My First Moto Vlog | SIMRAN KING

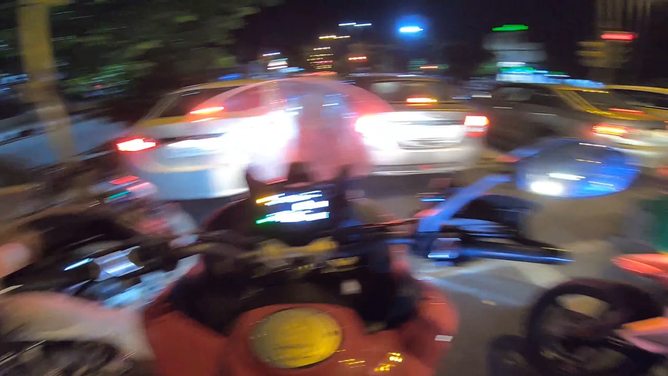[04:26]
तो इस बाइक में क्रूज कंट्रोल भी है,
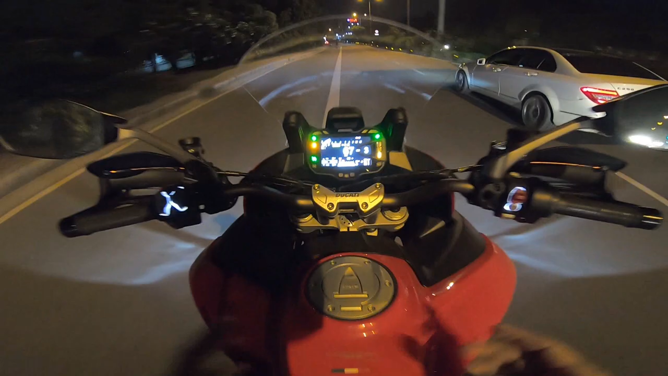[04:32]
जैसे कि अभी मैंने क्रूज कंट्रोल लगाया हुआ है और मैंने ब्रेक दबा दी तभी इसलिए हट गया उसमें। तो ये शिराज का भी एक यूट्यूब चैनल है,